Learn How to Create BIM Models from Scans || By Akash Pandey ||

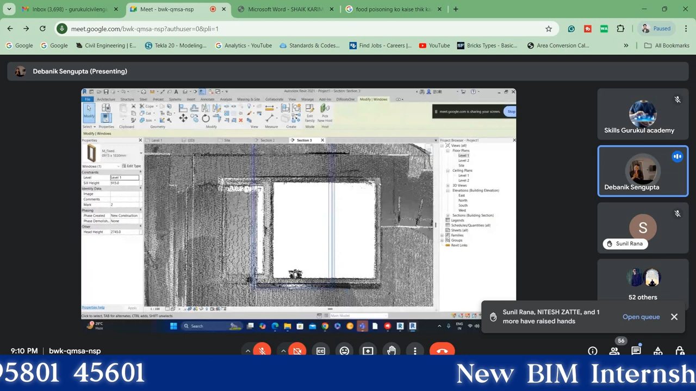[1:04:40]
अगर मैं आपको रिकैप में जाके दिखाऊं
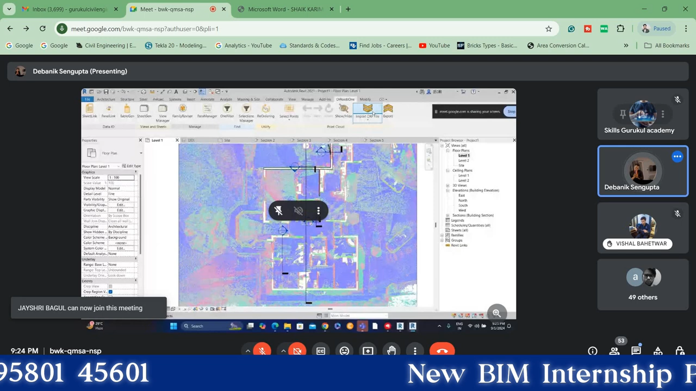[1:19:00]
जैसे कि अभी तो यहाँ पे एक ही लेवल है,
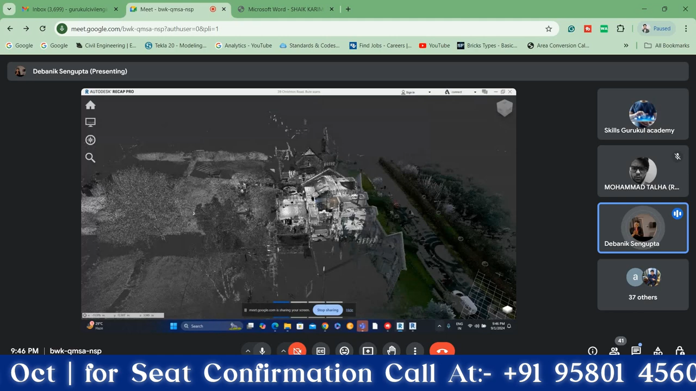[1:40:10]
रजिस्ट्रेशन होता है लेकिन अनफॉर्चुनेटली करेक्ट वर्जन में वो करना चाहूंगा तो वो बहुत ज्यादा दिक्कत करेगा, हैंग होगा बार बार। ये रिकैप में ही होता है?